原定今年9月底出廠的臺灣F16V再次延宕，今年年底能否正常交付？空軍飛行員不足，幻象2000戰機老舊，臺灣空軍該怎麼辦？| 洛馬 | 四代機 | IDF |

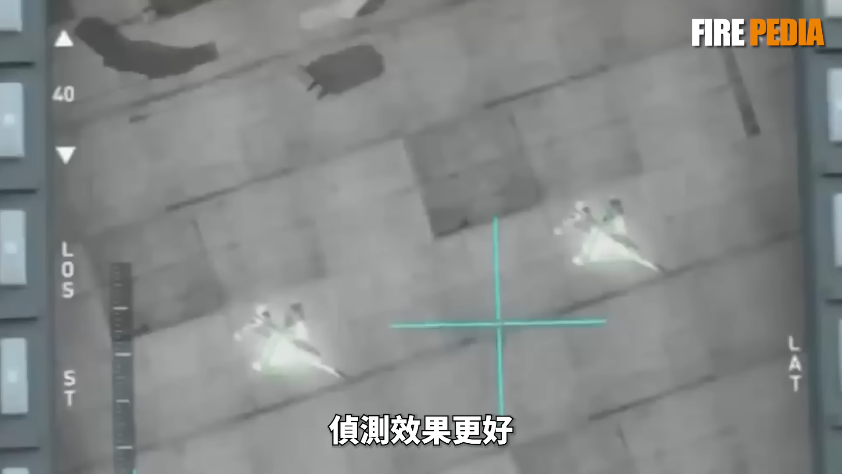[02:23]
效果更好搜索范围更大速度更快追